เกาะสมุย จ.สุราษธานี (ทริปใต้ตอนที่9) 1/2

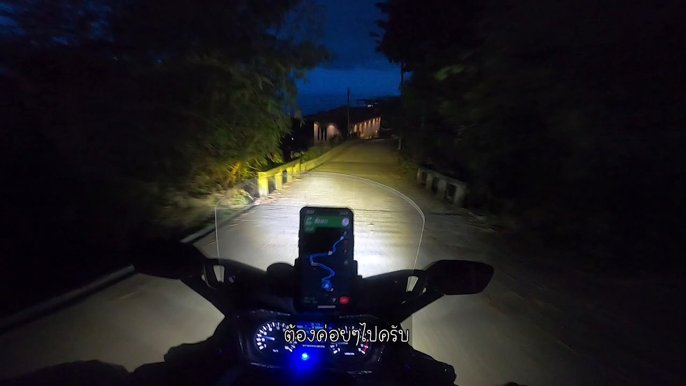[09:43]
ยังโควดอ่ะ แบบเบกใหม่ครับ ต้องค่อย ๆ ไปครับโอเค ไปเห็นไหม เอนจินมันแค่ไม่ช่วยนะทุกคน